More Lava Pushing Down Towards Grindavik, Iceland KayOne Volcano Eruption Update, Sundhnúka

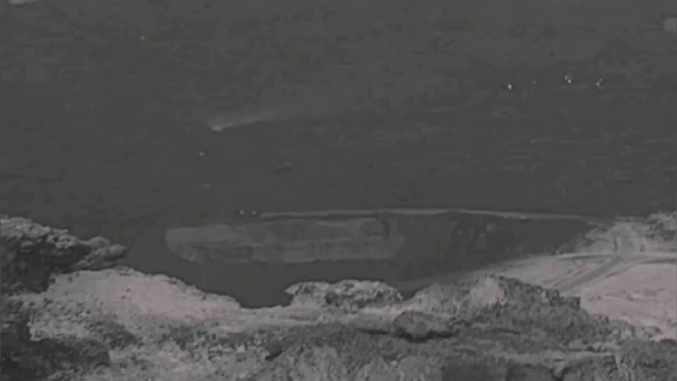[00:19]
It deflected the lava toward the Melholt quarry, but the advancing lava pushed again toward the south,